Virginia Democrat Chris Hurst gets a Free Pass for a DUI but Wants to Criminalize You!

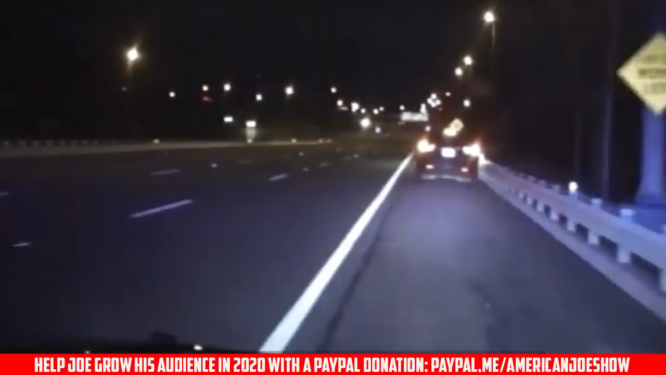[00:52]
Virginia Delegate Chris Hurst was pulled over in Christiansburg early Sunday morning, but was not arrested, even though a field sobriety test put him at slightly above the legal limit.